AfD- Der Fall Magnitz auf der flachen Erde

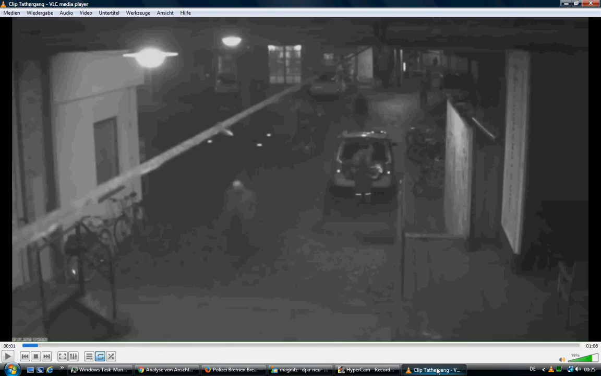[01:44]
gucken wir jetzt mal rein so hier vorne ist der magnets ungefähr zehn meter dahinter die angreifer die zwei und dann noch mal so drei vier meter hinter den noch derjenige der dann zum schluss weg rennt der auch dazu gehört hier vorne haben wir den bauarbeiter oder ist es der bauarbeiter war ja so eine rede von dem bauarbeiter der schlimmeres verhindert hat naja da gucken wir mal rein ach so und
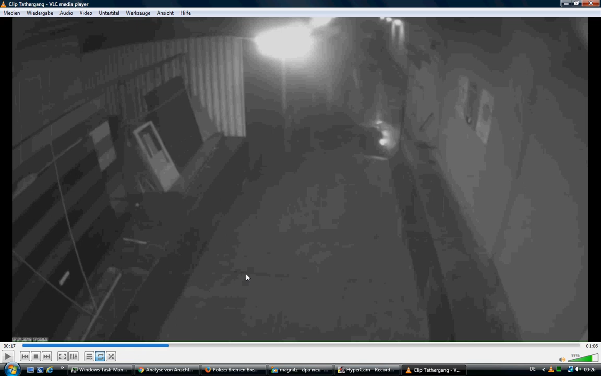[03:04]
jetzt fehlen die elf sekunden hier dann sieht man nur noch und von der ersten sequenz was wir gerade gesehen haben 145